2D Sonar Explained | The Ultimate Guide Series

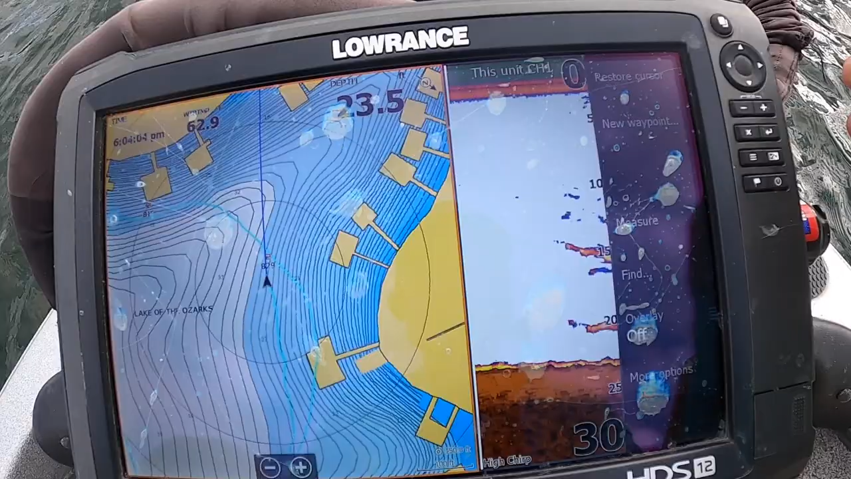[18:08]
alright so here we are at my front unit now
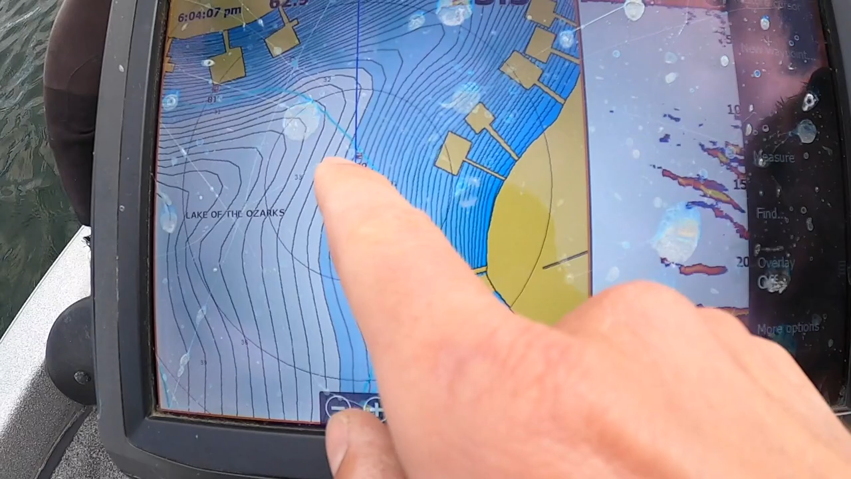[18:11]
here's the waypoint I'm marking those fish now here's what you're looking at and this kind of looks like a little spaghetti noodle so this
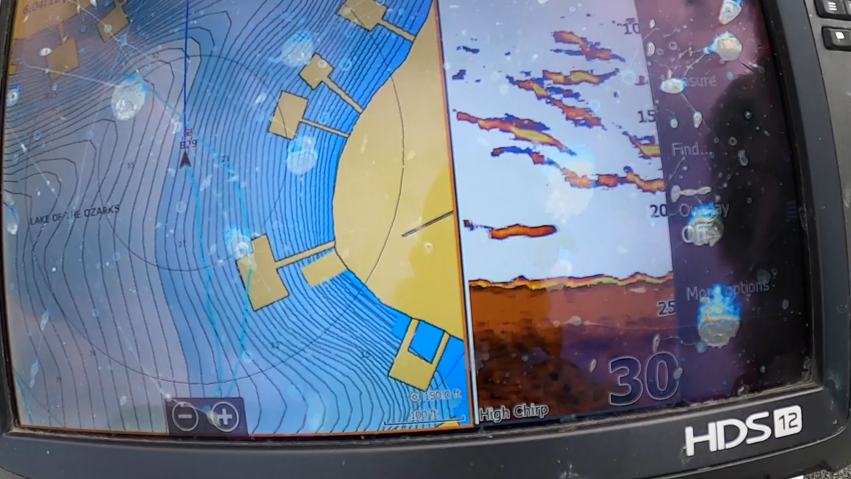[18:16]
is just us basically sitting still we're drifting forward just a little bit but moral of the story
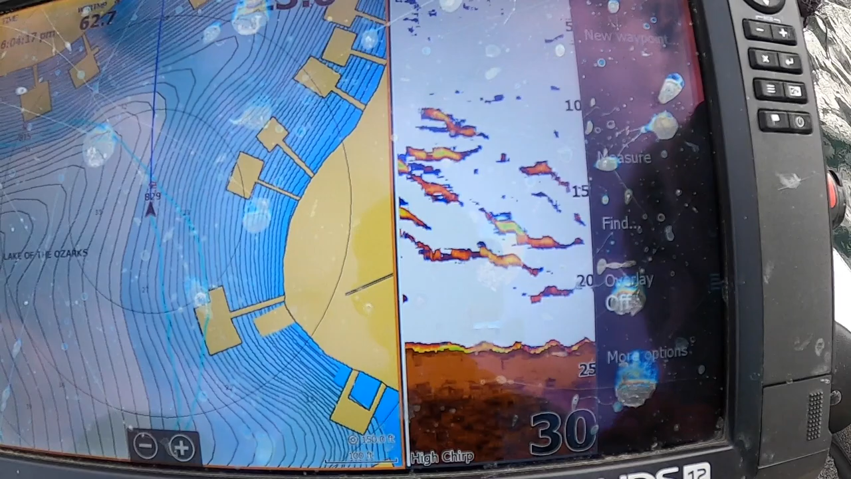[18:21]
these are all crappie and I will zoom out actually
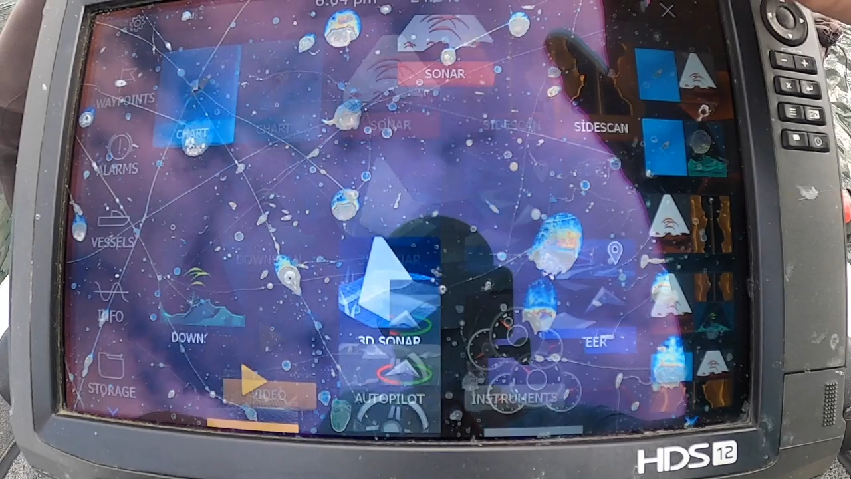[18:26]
to this for you so moral of the story is these are fish that are just directly
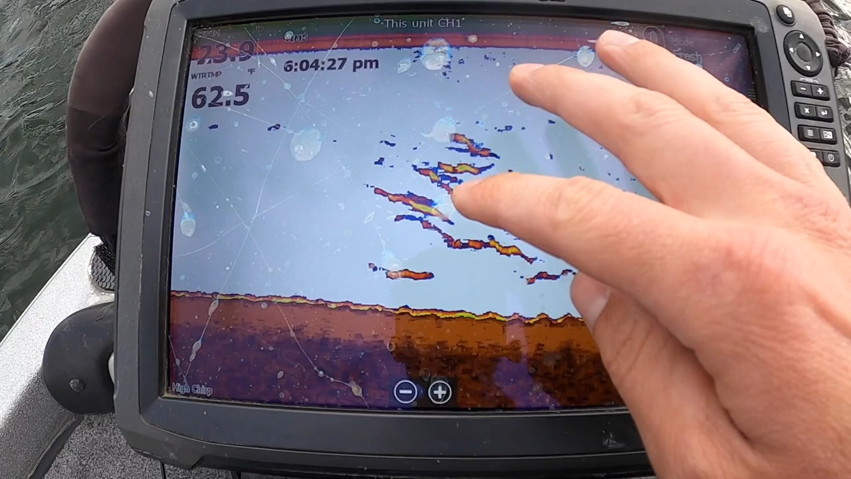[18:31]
beneath the boat and if you're not moving and they're just kind of swimming beneath you you're just going to get all these lines because your cone is just stationary and they're swimming through it
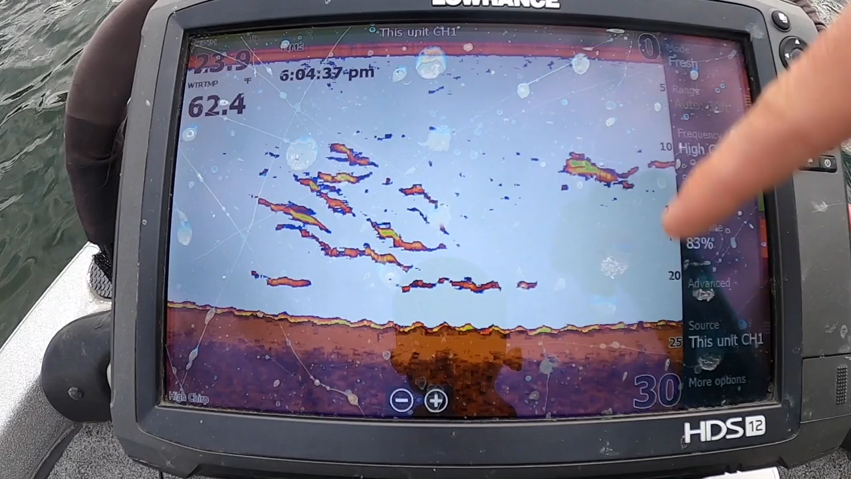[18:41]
you know all different directions and it's going to look like spaghetti noodles like this is just a fish moving a couple other fish with it probably you can see it's kind of swimming down and this is another thing where you can drop your baits and stuff in this 2D sonar colony you can actually watch your bait fall
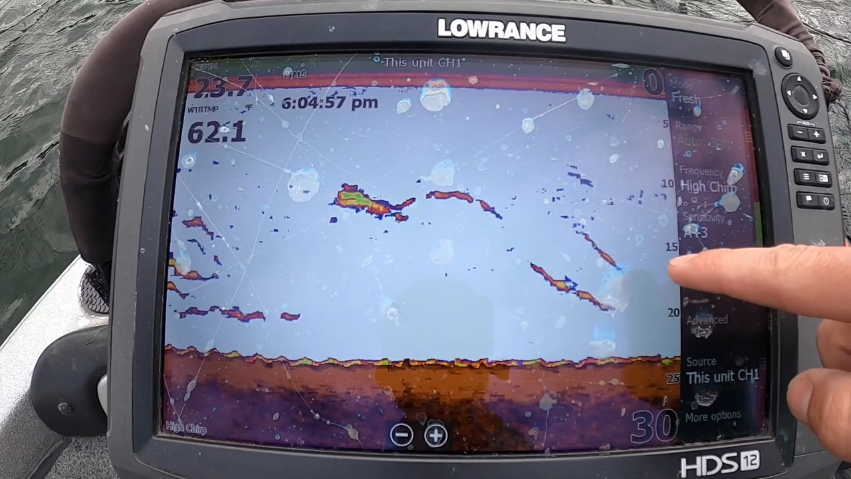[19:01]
down it's going to kind of look like lines like this going down but that's kind of what it's looking like when you're just stationary so you know if you're just sitting in a spot and you start to see all these lines all over the place like this and
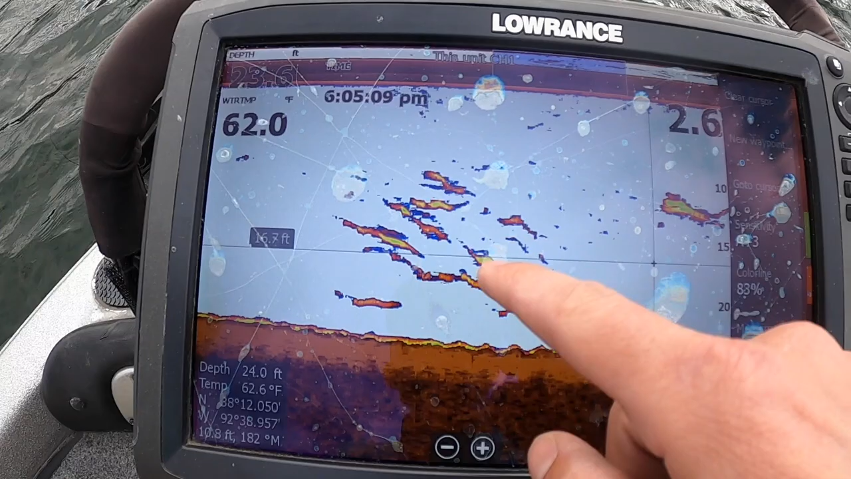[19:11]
it just looks like I call it spaghetti noodles you know that means you're sitting right over top some fish and that's
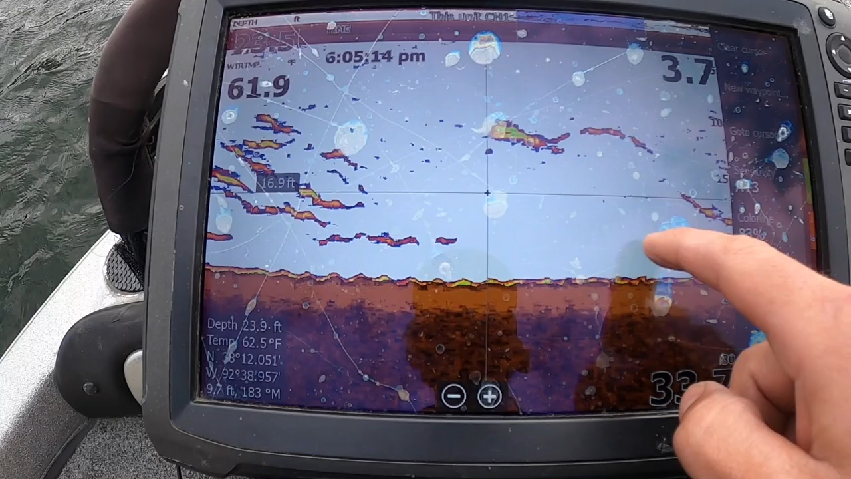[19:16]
that's always good I always get excited when I see that especially when we're fishing for big smallmouth
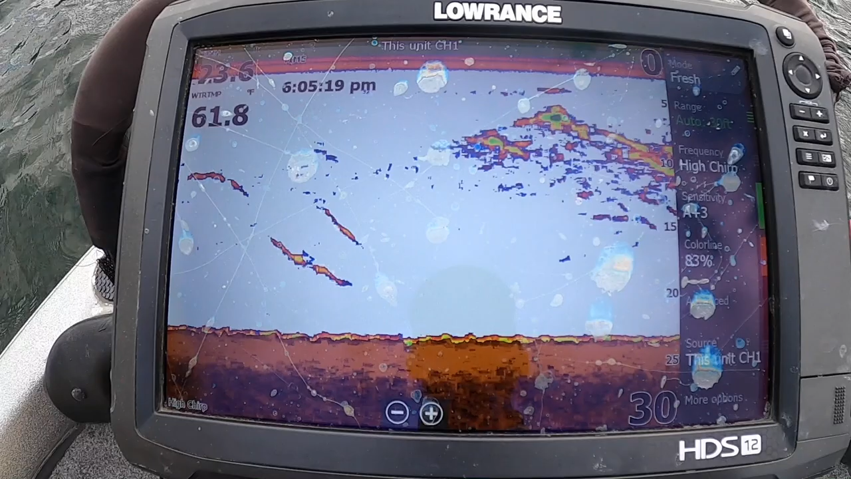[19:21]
and you're just sitting on a spot and you start to see these little lines kind of just pop up just a little bit off the bottom you know you're on a good spot so there's definitely a good dense school of crappie
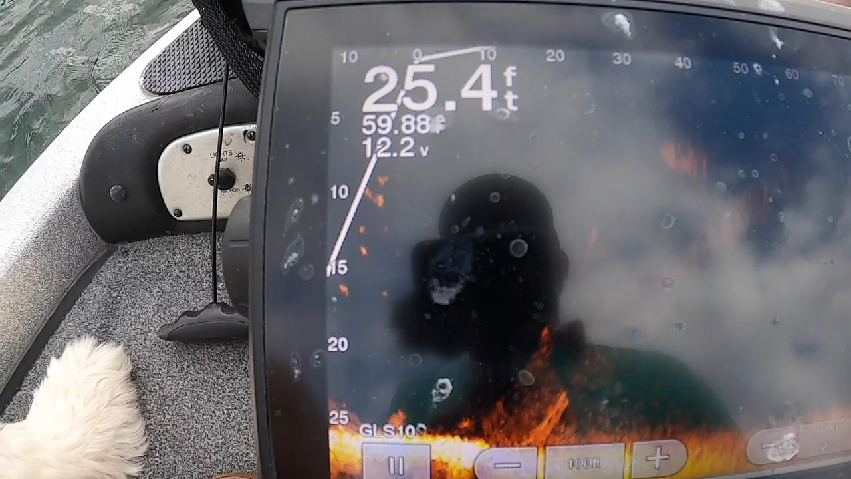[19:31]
On screen: depth 25.4 ft
you can kind of see them on live scope just a little bit here as it's turning but you can see they're right beneath
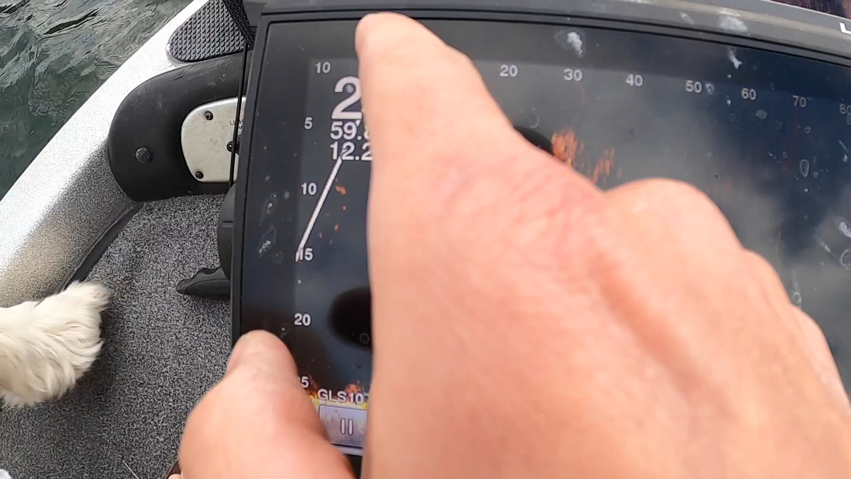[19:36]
us zero feet we'll get into this at a later date but that's what it looks like on 2D sonar another thing I want
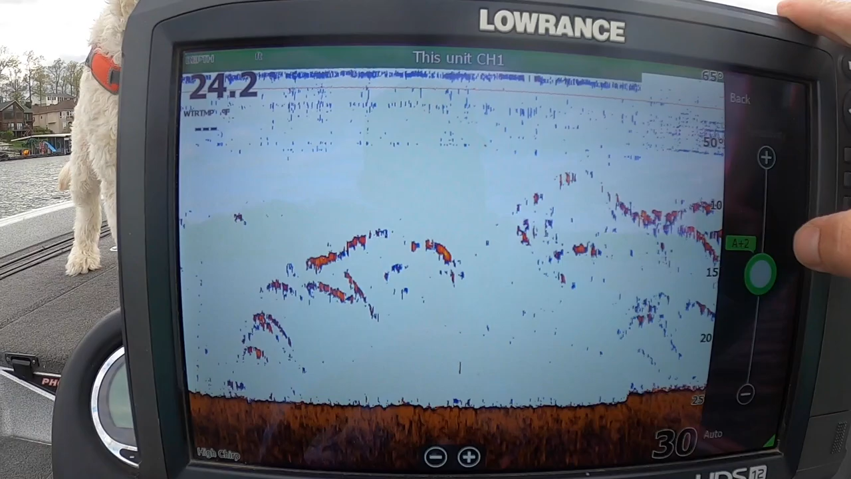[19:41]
to talk about the sensitivity is using it to find the thermocline in the summertime you can start to bump up your sensitivity right now there's not going to be a thermocline the water is only I don't have it turned on here
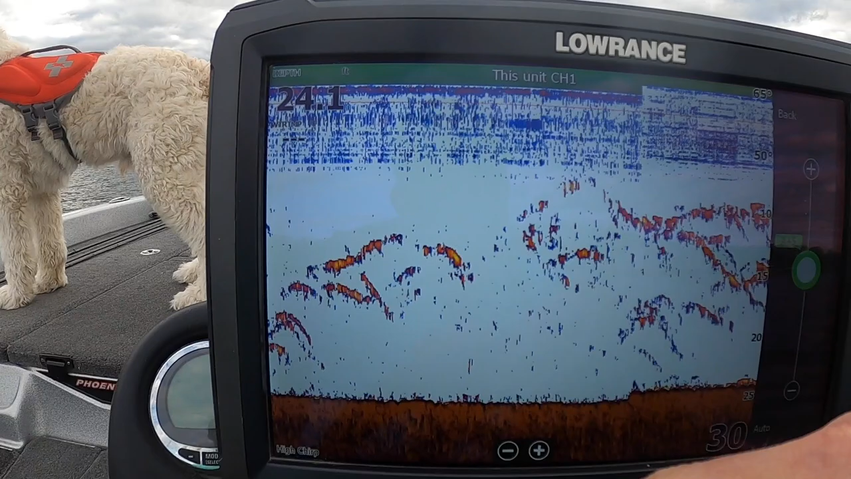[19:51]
it's only about 60 degrees but in the summertime it's kind of going to look like this where
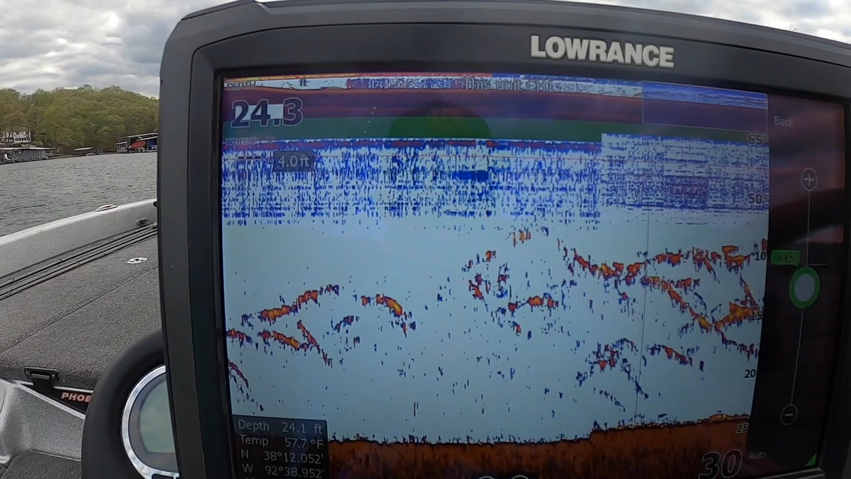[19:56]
On screen: water 57.7°F
it's cluttered at the top but it's going to be backwards where instead of being cluttered at the top which
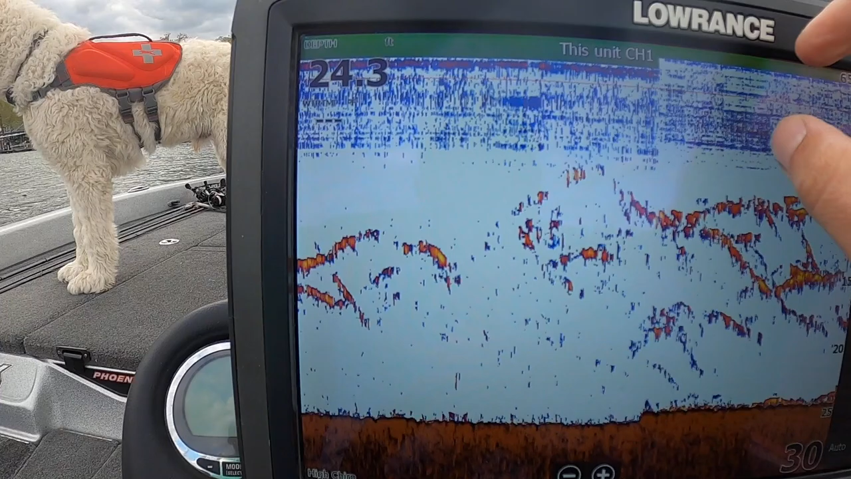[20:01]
it still will be but you're looking for the same kind of definition where it's cluttered to nothing but you're going to be looking at it from the bottom so say you're turning your sensitivity up you know it's July
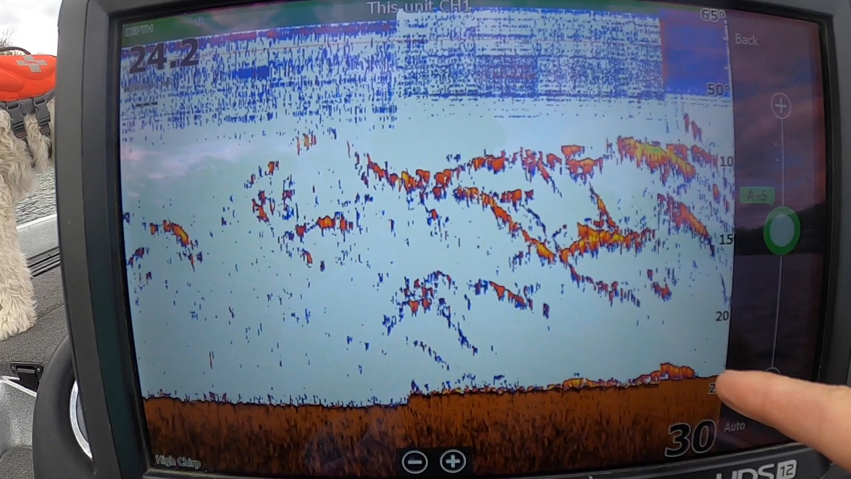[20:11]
and you get it up and you might notice the line kind of starting around 15 or 20 feet depending on the lake you know water clarity all sorts of things current